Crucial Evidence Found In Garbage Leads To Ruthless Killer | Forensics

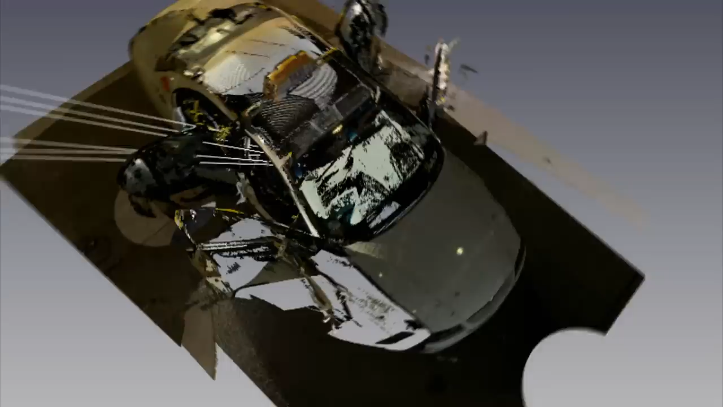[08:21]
model of the vehicle we also recorded the blood staining that's across the inside of the windscreen that's amazing
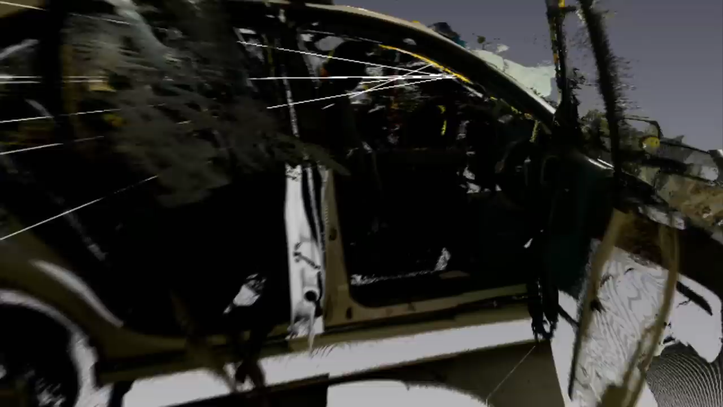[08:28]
gosh it looks like a photograph we can see everything in very good detail can't we what did you discover at
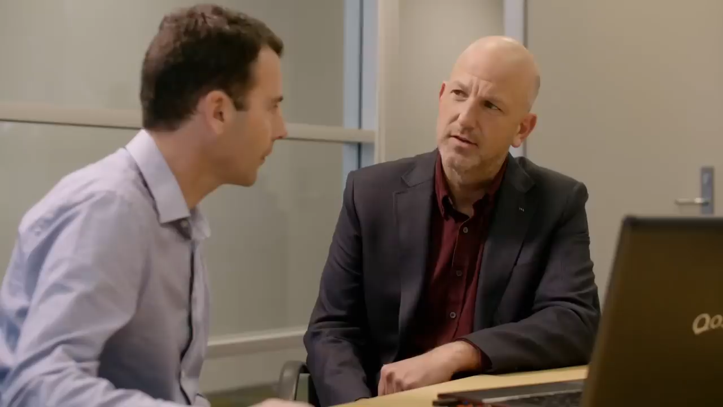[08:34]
the scene of this crime within the taxi so we're able to look at those blood stains that are produced and then map a
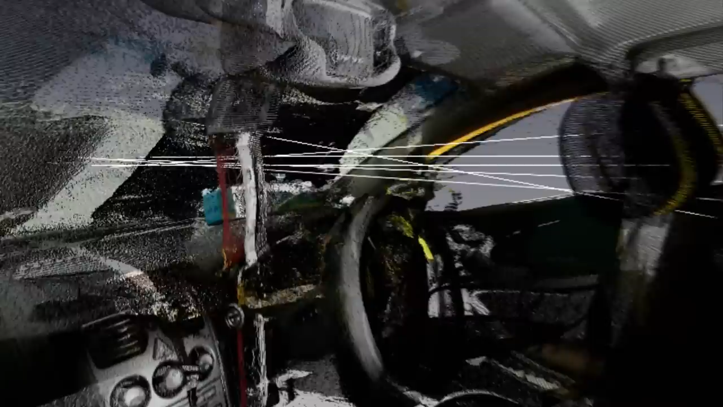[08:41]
visualization that shows where the blood has come from and so we wanted to